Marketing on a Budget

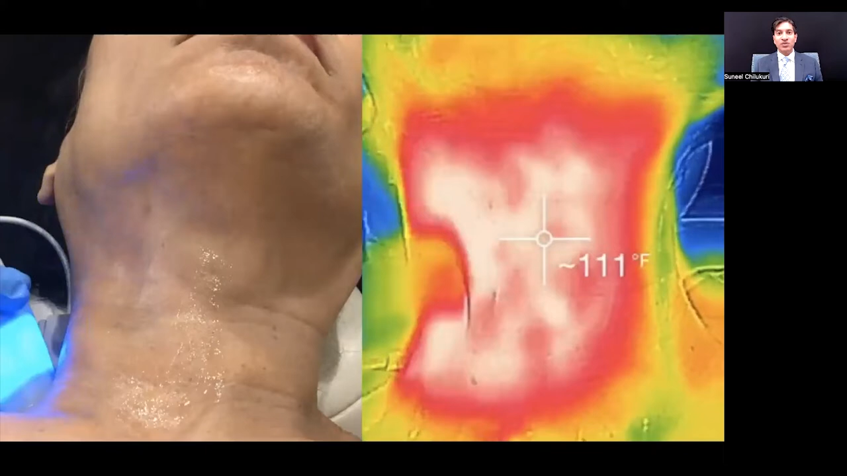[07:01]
On screen: spot 111°F
In this case, the patient's questioning what the heck is going on. I can use that Apple TV during a live demonstration to show with the FLIR camera inserted at the bottom of my Apple iPhone to show what's going on while we're doing the treatment.
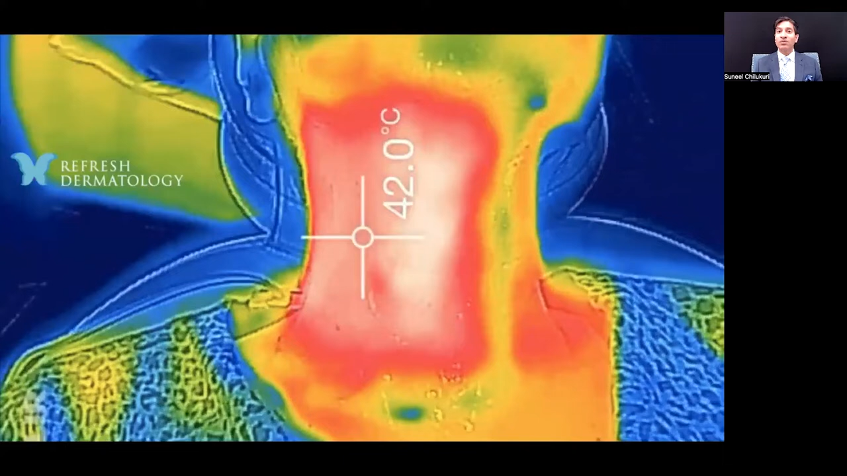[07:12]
On screen: spot 42.0°C
So in each one of our treatment rooms, we have six. We have TVs that are on the ceiling as well.